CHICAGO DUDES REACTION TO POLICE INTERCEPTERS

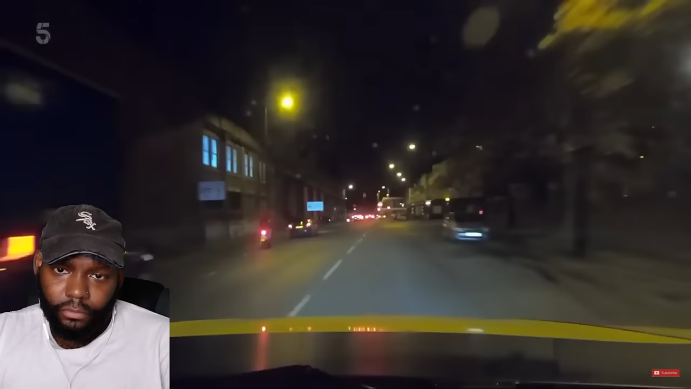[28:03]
Zulu 2, we've got three motorcycles to near side pavements, through red lights, in like not just to follow towards the ice arena. Yeah.
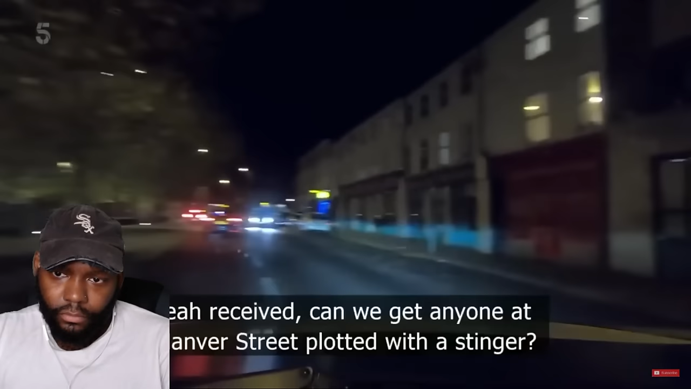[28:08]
Clear received. Can we get anyone Mamba Street plotted with a stinger? Zulu 2, we're just off Mamba Street. We'll try and find somewhere suitable.